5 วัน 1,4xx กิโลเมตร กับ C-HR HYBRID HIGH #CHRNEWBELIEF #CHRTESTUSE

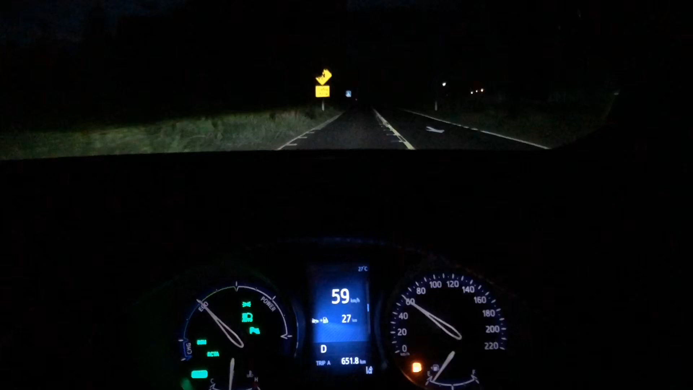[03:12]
เปิดไฟอัตโนมัตินะครับแล้วก็มี